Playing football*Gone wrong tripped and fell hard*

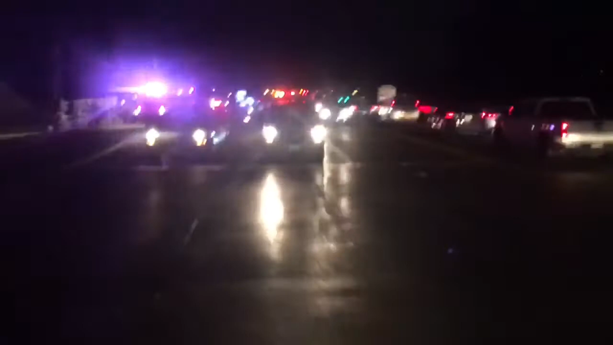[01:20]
Okay, so this car that was flipped over, one of my friends, Kennedy, was the first one there to see it, and they called the police to help them out.